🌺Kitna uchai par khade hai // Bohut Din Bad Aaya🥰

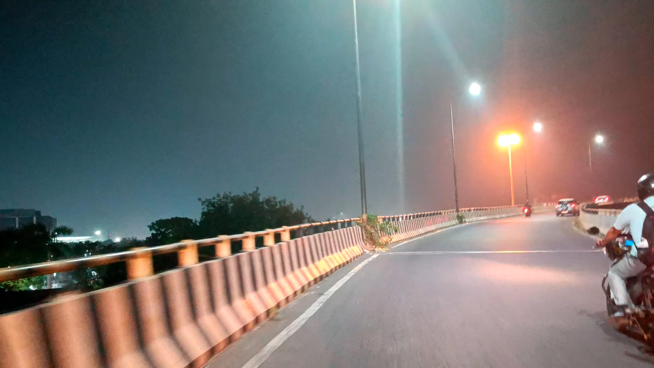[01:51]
यहां पर कुछ टाइम पस करेंगे बहुत अच्छा लगता है यह जगह यहां पर एकतम सुन्सान है